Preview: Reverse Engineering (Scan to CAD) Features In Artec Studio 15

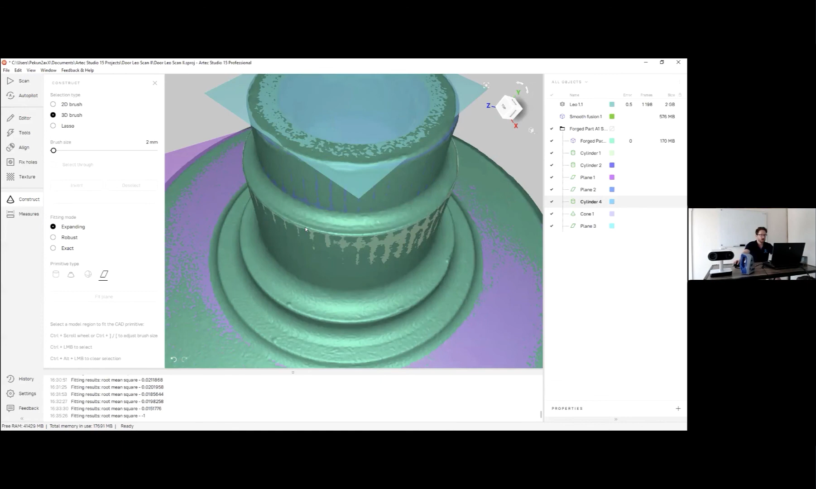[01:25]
software whichever one takes step files and IGES this will be enough for you so very quick and easy to do here you